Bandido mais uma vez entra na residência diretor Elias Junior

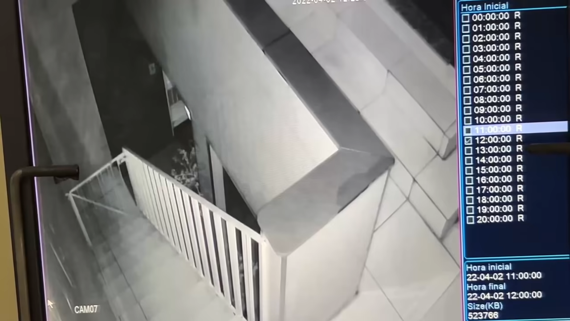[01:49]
acompanhou o telhado das outras residências para chegar na minha casa. Olha lá, ele veio pelo telhado porque acho que soube que as câmeras estavam mais fáceis de pegar, ele veio pelo telhado ali ao pé dele e percebeu que tinha uma outra câmera ao lado do pé, observou para ver se tinha alguém, não sei se os cachorros latiram ou não, e ali ele vai descer.
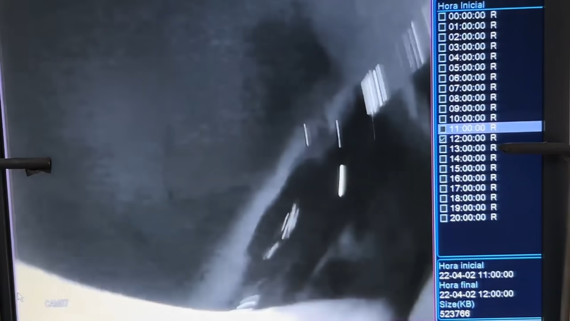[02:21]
camisa branca e ele acabou virando essa e as outras câmeras para cima,
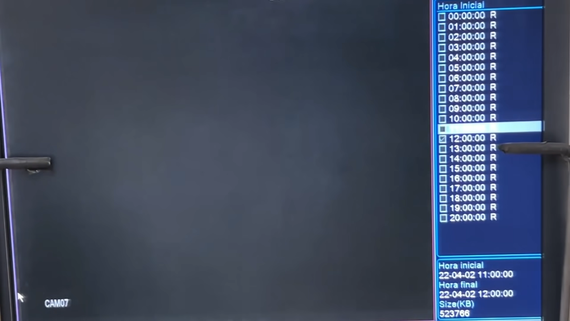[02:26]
tendo cuidado ali de não ser identificado. Essa é uma parte de cima da minha residência,
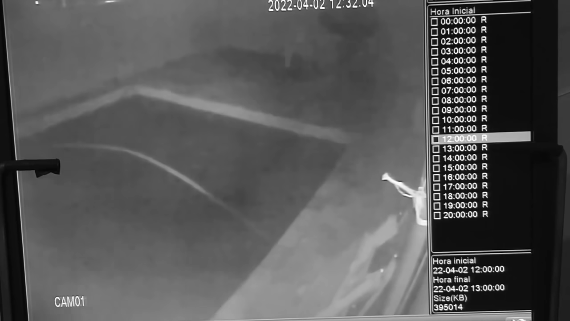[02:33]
a gente vê ao fundo o movimento, bem debaixo da data, ele está olhando para um lado, olhando para o outro, aparentemente está com um saco na mão. Segundo a vizinhança que percebeu a movimentação e chamou a polícia, um deles estava armado com revólver. Olha lá, a gente vai observar as características. Ah, é o Noia que tentou entrar? Não, Noia não usa relógio, não usa aliança, não usa anel, né?
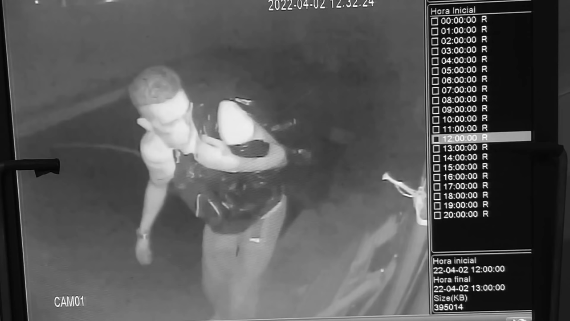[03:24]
Ele está com relógio, está com anel, está com calça, cinto, camiseta, né? O cabelo aparado. Característica, característica desse criminoso é de alguém que saiu da cadeia, alguém que saiu do sistema prisional. A característica do corte de cabelo é muito semelhante. Então, ele vem, ele olha, tem uma janela ali, está bem vestido, não é um largado. Então, a gente observa, vamos deixar ele bem famoso, né? Esse animal aí, ele tem que se dar mal.
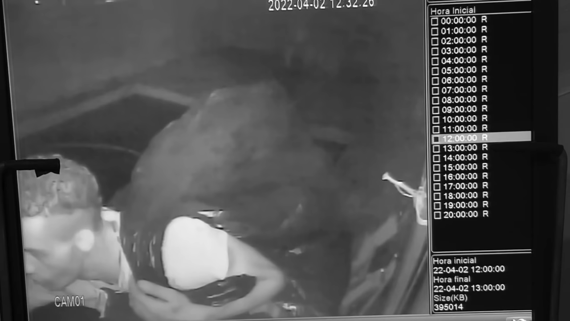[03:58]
Olha lá. E aí, neste saco, não tem praticamente nada, porque ele abandonou tudo ali, tudo. Era uma caixa acústica, uma caixa de som, o comparsa dele ou ele está armado de revólver. A vizinha, aqui nas proximidades, conseguiu observar, estava armado, eram dois. Esse veio pelo telhado e o outro está dando cobertura na parte externa.